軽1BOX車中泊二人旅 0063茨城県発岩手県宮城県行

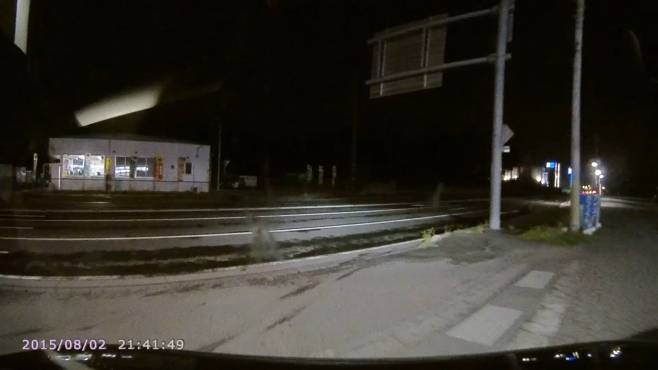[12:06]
女の人の車かと思ったら強かったんだ。 こっち側の車線入っちゃった。 え、なんで？ 合流ですよ、この先。 あ、そうだ。忘れてた。